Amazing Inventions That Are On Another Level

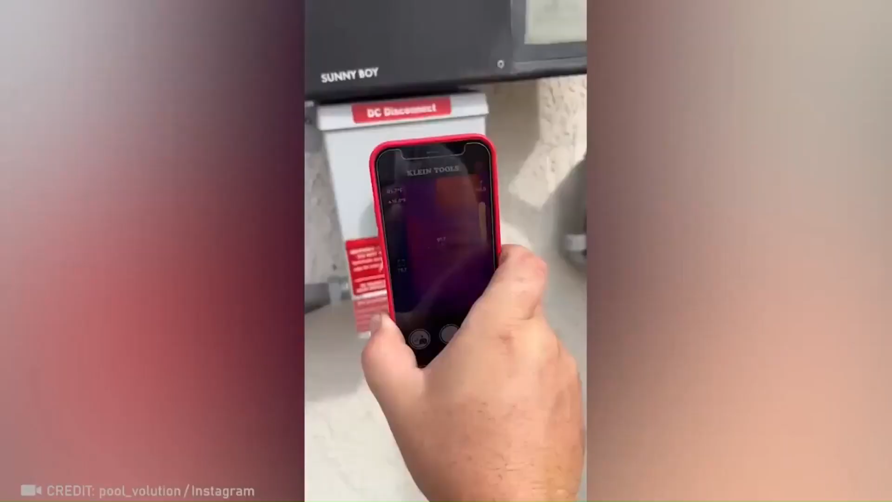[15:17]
I'm blown away, a thermal imaging camera that fits right in your pocket.